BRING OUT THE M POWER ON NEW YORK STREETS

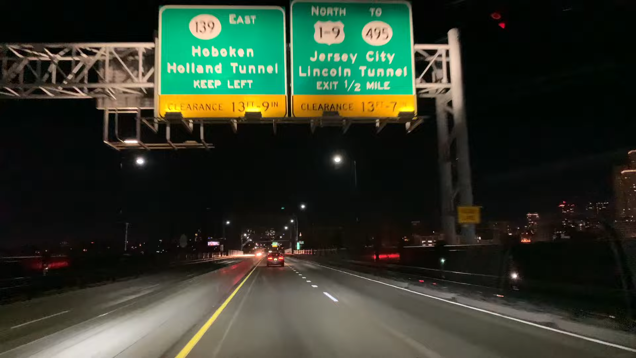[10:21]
locked in. I know some of you all are still familiar with this, and I may be coming in through the Palazzo Skyway,
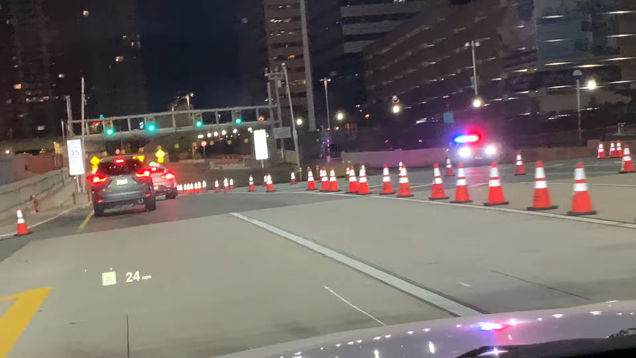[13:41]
We're about to rock down through the hollow tunnel. You know, always get the popos to the left or right. Yeah, no entering the tunnel.